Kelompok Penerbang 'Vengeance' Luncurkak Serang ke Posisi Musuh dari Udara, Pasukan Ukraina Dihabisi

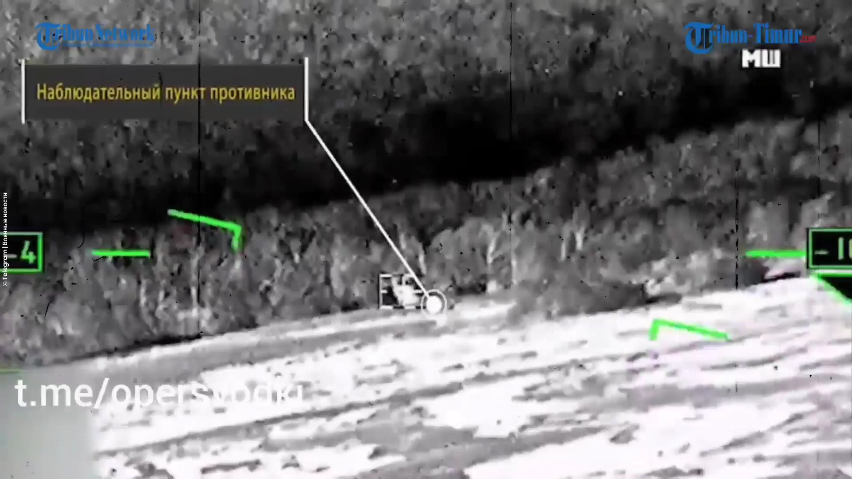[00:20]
Angkatan Persenjata Rusia berhasil dilakukan Dalam video yang diunggah di Telegram Rabu 31 Agustus 2022 Persumber dari monitor senjata terlihat jelas peluru jatuh tepat di posisi musuh Beberapa titik serangan dilakukan tak ada yang meleset Ledakan pun terjadi di beberapa area pertempuran Membuat pasukan Ukraina ketar ketir sulit mencari tempat aman Di jalur kontak pasukan Ukraina tak bisa merasa aman dimanapun
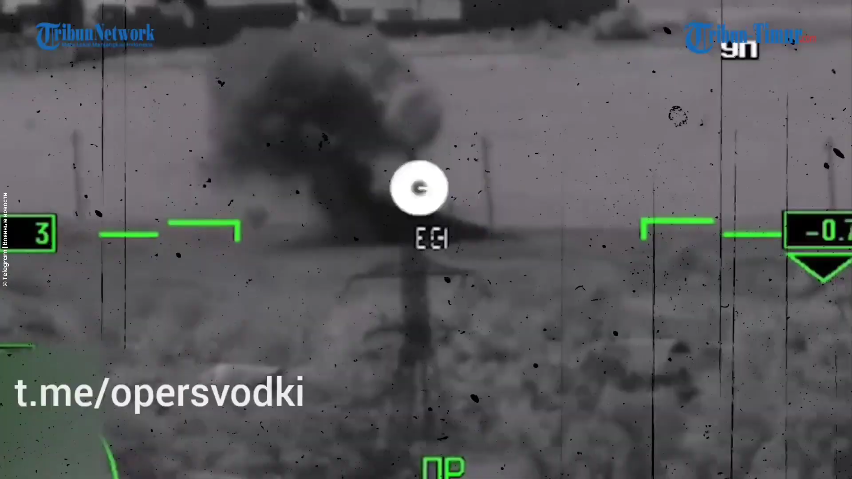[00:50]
Di setiap saat seakan langit bisa mengirimkan peluru dan jatuh tepat di atas kepala mereka